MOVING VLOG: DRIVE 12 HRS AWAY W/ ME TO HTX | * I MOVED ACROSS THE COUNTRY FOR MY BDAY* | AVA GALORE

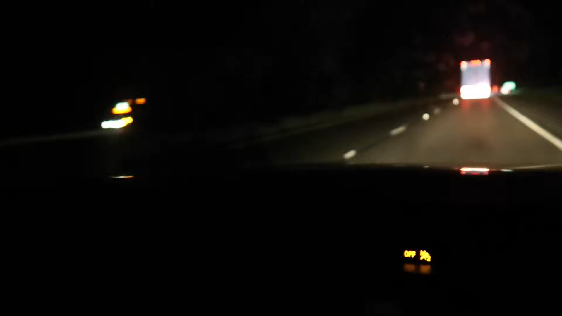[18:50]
An 18-wheeler just flipped over. Oh my goodness. Okay, girl, I gotta pee again, but I'm in Texas because I just saw the Welcome to Texas.